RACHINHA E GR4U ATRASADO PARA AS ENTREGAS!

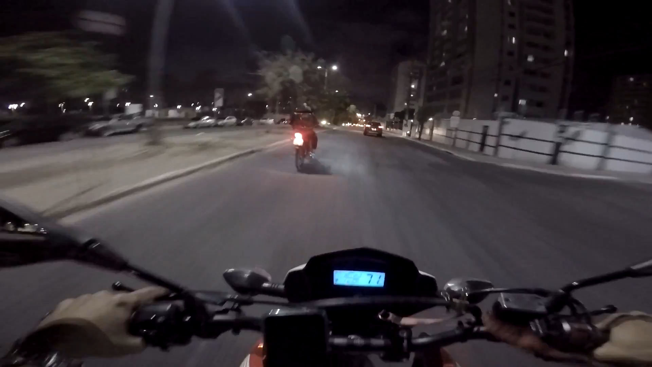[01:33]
Só brincadeira hein galera. Não é sério. Estou indo trabalhar agora, estava no varandão. Não sei se eu configurei a câmera pra noite, não sei como é que tá aí pra vocês. E a câmera vai já descarregar, que eu tava gravando um vídeo lá. Gravei um vídeo lá no varandão.
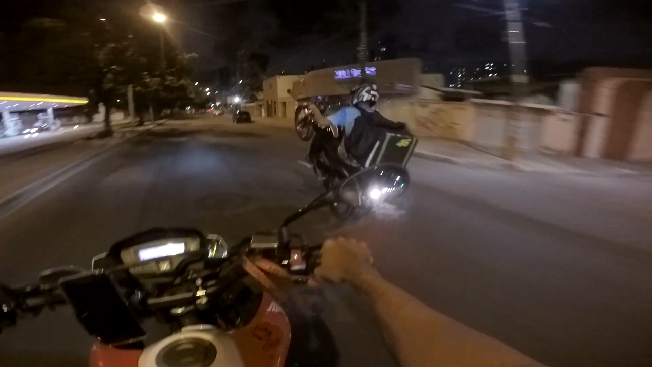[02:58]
Vamos tá doido! Raspa um, raspão! Raspa!